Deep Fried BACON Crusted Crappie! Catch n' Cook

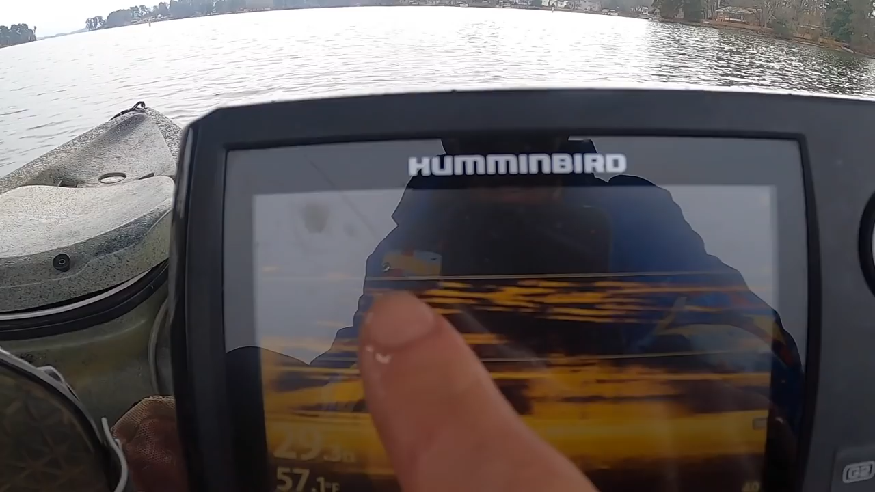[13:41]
You guys see that right there? Those are our crappie right there hanging out.
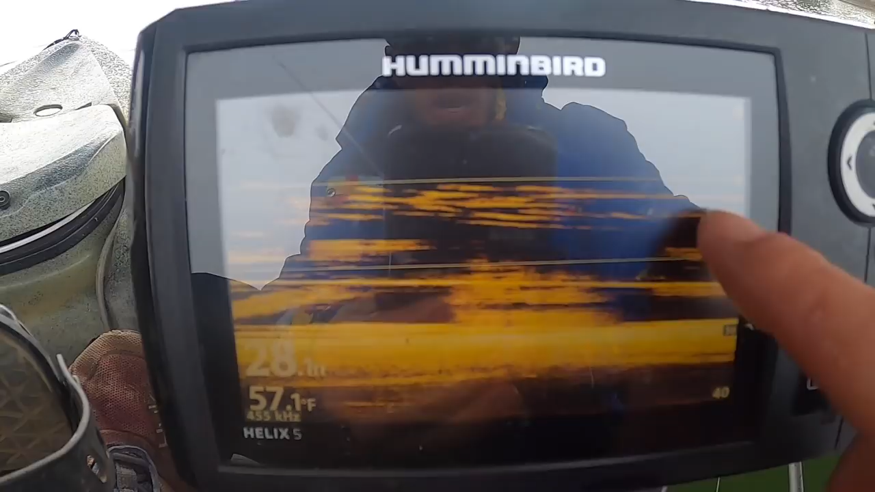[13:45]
On screen: water 57.1°F
Hanging out in about 12, 15 feet of water. Now watch, as I get closer to these pilings, check out how these pilings show up.
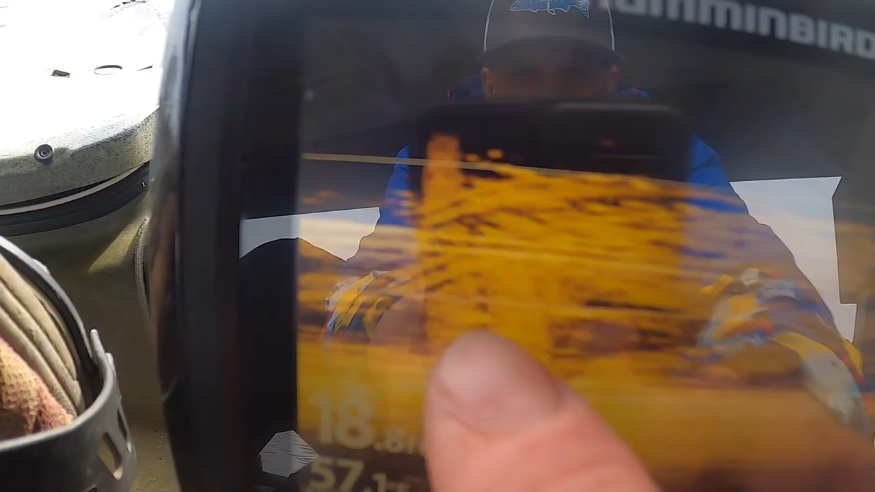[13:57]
All right, here you go. You can kind of see there's a beam right there running up. Got another beam right there.
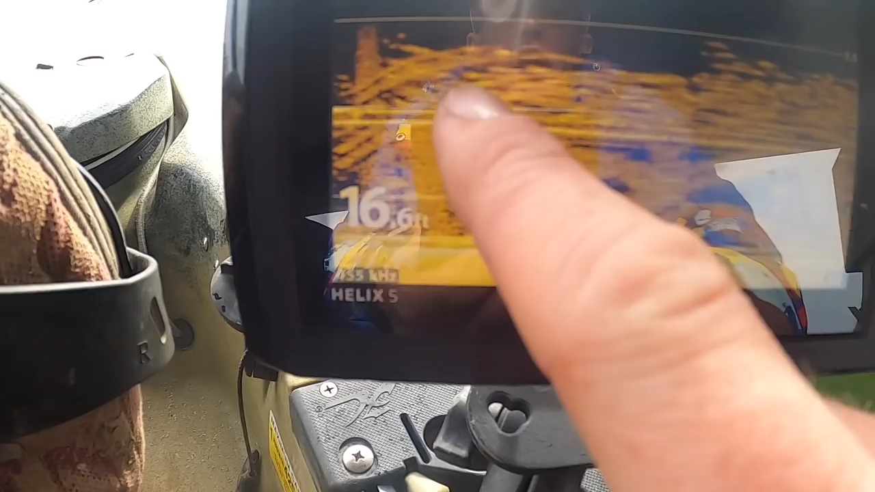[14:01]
On screen: depth 16.6 ft
You can see, look at that. You see the cross beams right there.
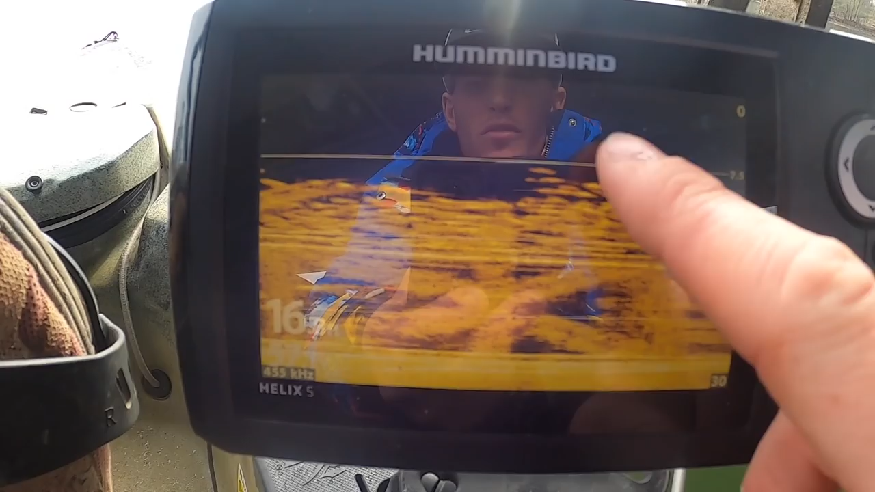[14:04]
And look at all those fish stacked in there. Those are all crappie.
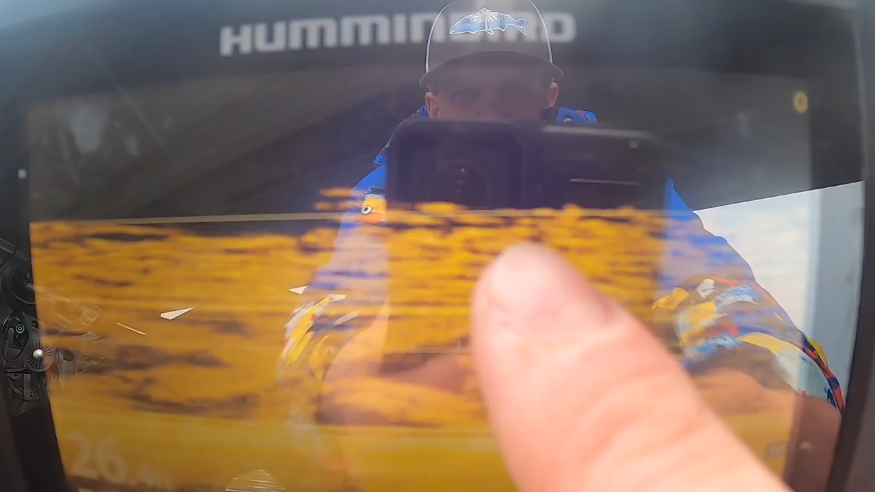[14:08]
All that right there, crappie stacked in there. The cross beams right there.
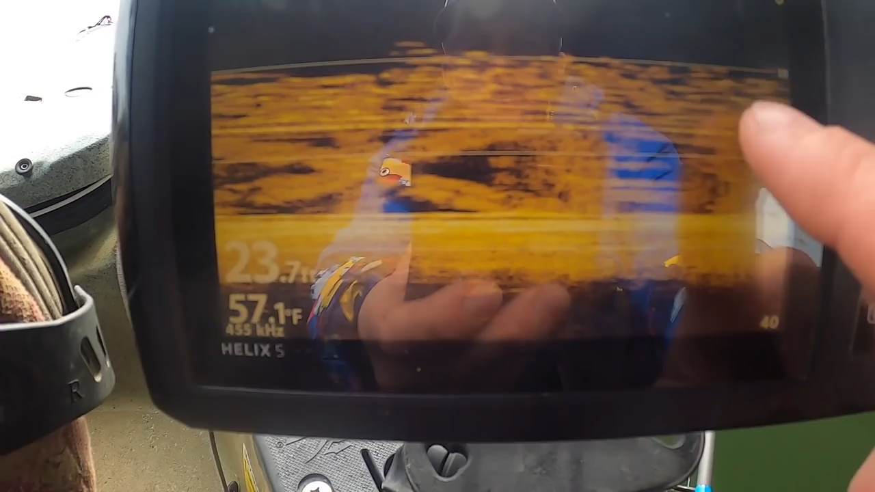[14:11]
On screen: water 57.1°F
Here comes up another beam right there.
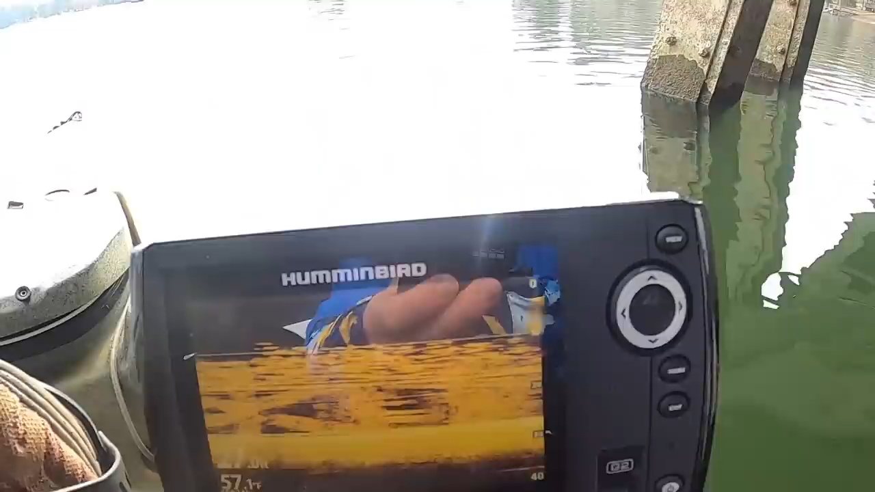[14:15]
But that's what we're fishing, and those crappie are just stacked up in there, and they're on the outside of it,